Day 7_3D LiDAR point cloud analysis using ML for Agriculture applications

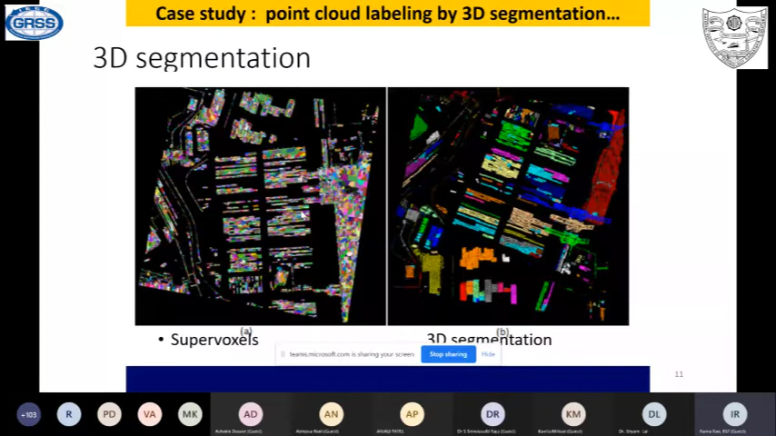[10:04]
But the key difference here is that objects are segmented, but they have not been fully connected like a regular surface. So they are still in the 3D. And once you classify them, the segments are now labeled. And this labeling is again at the point level. So you still find that the scope for features of these points always in the, it's a primitive level, I would say final level. So if you classify and then further you can actually make a three-dimensional view of those scene. As you can see here, something like that.
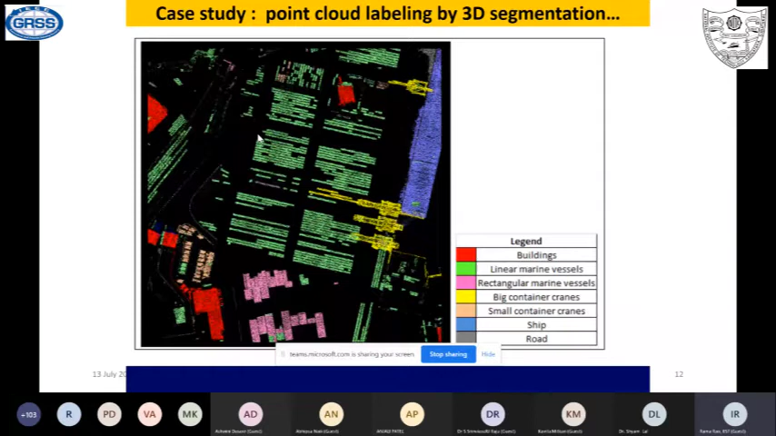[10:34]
And then once you get this kind of classified three-dimensional point cloud, then perhaps using such a kind of modules or softwares or algorithms where you can reconstruct objects using surface solidworks.
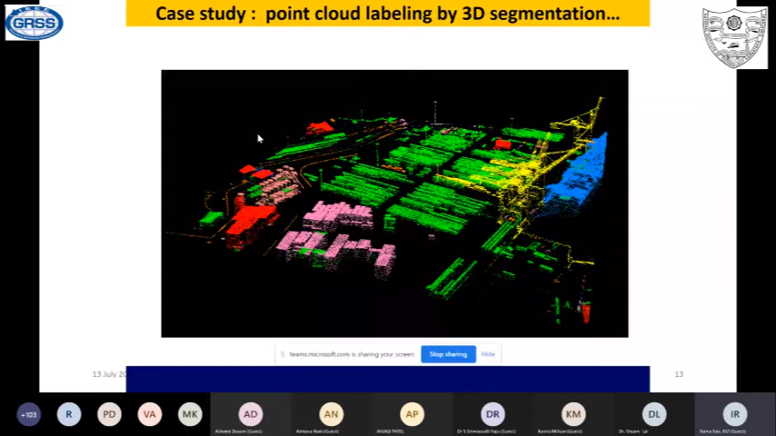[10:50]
For example, we did some of the things example like this. And finally, you can actually build a solid model out of this kind of thing.
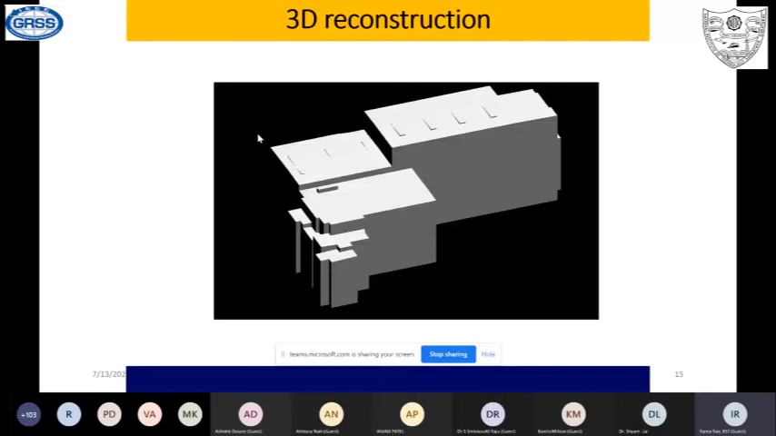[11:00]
So these are all the things that you expect a part of any 3D point cloud model using LiDAR data. And the crux is that, what is the kind of parameters of data that correspond to and what you want to actually ultimate. Here in this particular case, our aim is to three-dimensional model it. So classification and 3D modeling it and finally preparing a 3D metric, true to metric three-dimensional objects of an urban scene.
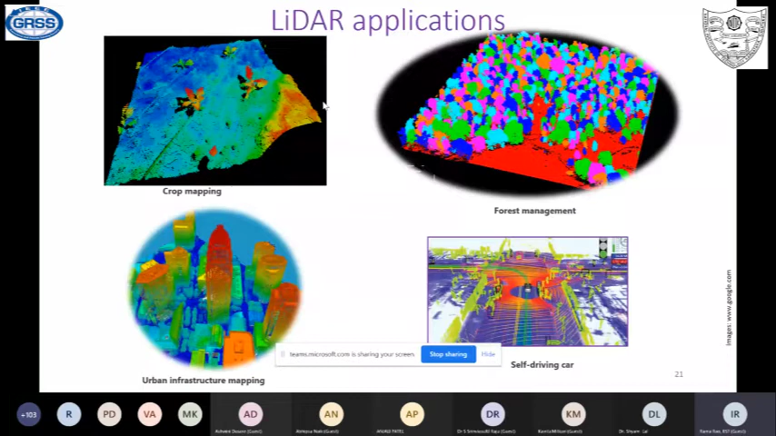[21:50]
if you go to a large extent and say that my plant is now a tree and the environment is not agriculture, but forestry, then you have got the same application in the forest management. So forestry and urban infrastructure. So many kinds of applications are there as far this lidar is concerned. So as knowing that this remote sensing techniques and the demands for very precision
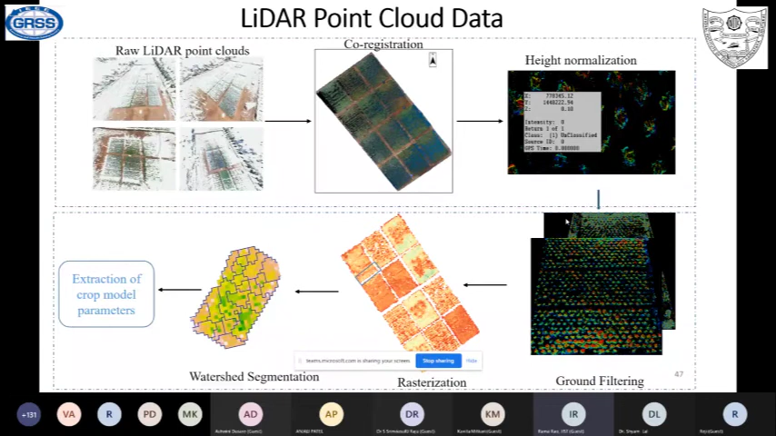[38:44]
And finally, the pixels are now actually point-wise so that you can have a one-to-one correspondence with LIDAR and multispeccal data. The reason is that multispeccal data is at a different resolution, whereas the point cloud is at different relations. So somewhere you need to strike a balance such that you will have the baseline data measured. So once you segment and finally combine the features at the feature level and if you like to have these crops classified at the object level. So here is a true object level where in the raster level object level,
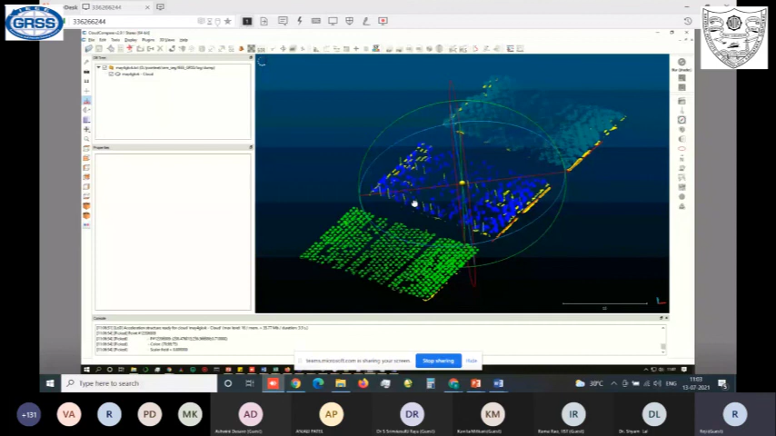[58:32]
So the sticks are planted there for giving support to the tomato plants.